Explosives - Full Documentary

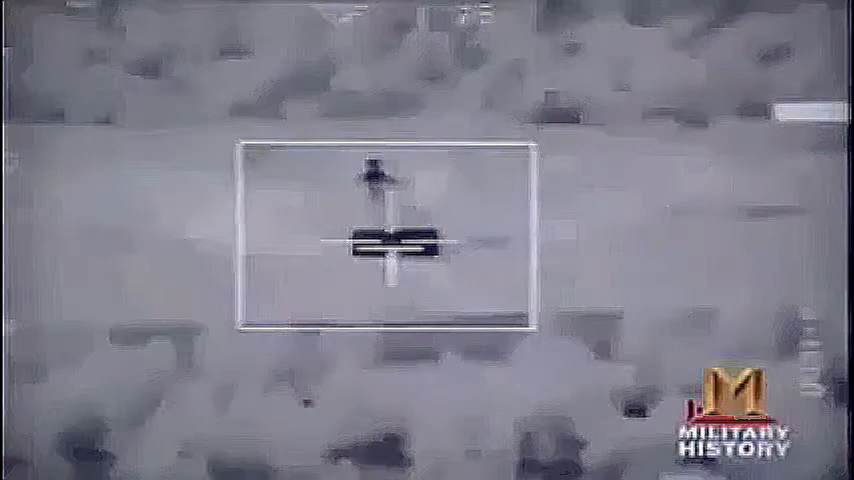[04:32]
So now we get to the point where we can put it in the third-story window of a certain building.
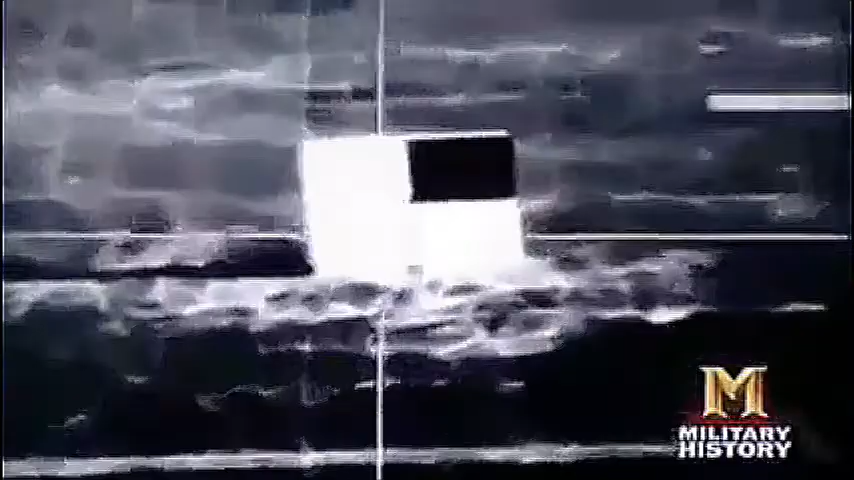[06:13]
A TV-guided weapon, when you saw it, as it got closer to the target, the target got bigger and bigger and bigger until it flashed